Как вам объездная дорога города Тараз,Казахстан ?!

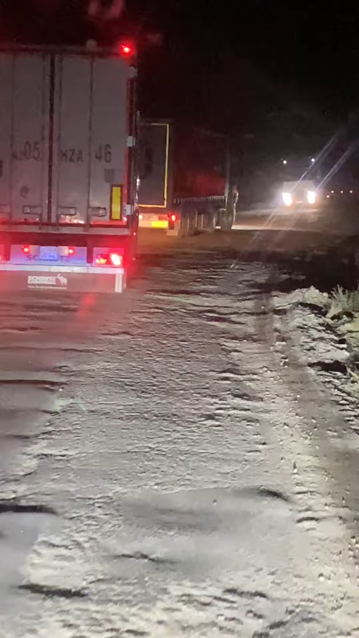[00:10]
Идем минут 45. Ирич, а вот это подъем было? Тут подъем был. Асфальт мне начал подъезд. Тяна, жена. Бетон камень.